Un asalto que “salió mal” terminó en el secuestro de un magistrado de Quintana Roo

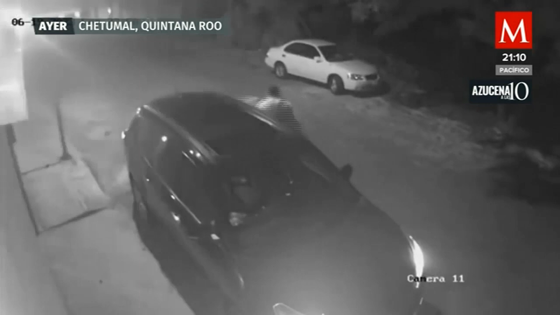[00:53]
No pasó ni un minuto, cuando otra camioneta, estacionada a unos metros con las luces encendidas, aceleró y se detuvo a un costado de donde estaba la víctima. De ella descendieron dos sujetos armados, quienes lo amenazaron, provocando que Avilés de Meneji emprendiera la huida.
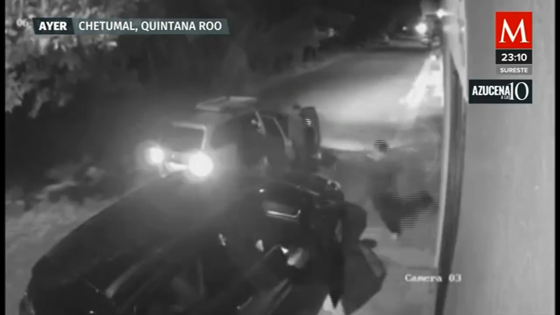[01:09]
Sin embargo, tropezó y fue alcanzado por los criminales.
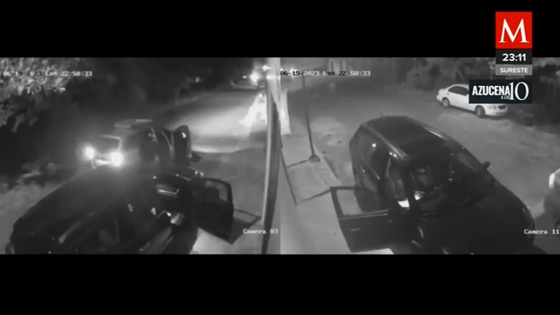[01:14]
El conductor del vehículo donde viajaban, aceleró en reversa, mientras sus cómplices lo sometieron y lo subieron a la camioneta.
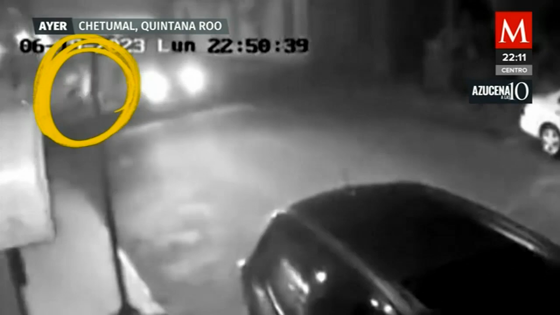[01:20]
Mientras un segundo automóvil tipo sedán, tripulado por al menos dos delincuentes, llegó por el extremo contrario de la calle. De él bajó un tercer criminal. Abrió la camioneta del magistrado para buscar las llaves y huir en ella, pero no lo logró. Así que escapó corriendo, todo en menos de dos minutos. De acuerdo con la secretaria de gobierno, Cristina Torres, el móvil habría sido un robo que salió mal.
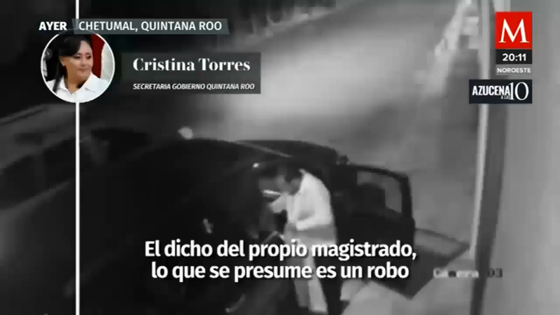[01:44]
Al dicho del propio magistrado, lo que se presume es un robo, que a los propios delincuentes le sale mal porque el magistrado corre.
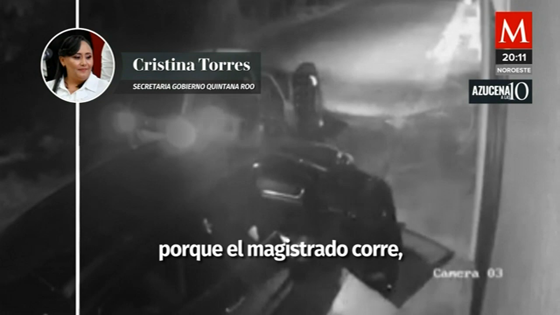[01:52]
Ni siquiera se enteraron que era magistrado. Al intentar robarlo, estas personas se asustan cuando él corre y por eso se lo llevan a las cuadras, lo golpean, lo sueltan después de robarlo. En un comunicado, la Secretaría de Seguridad informó que dos horas después,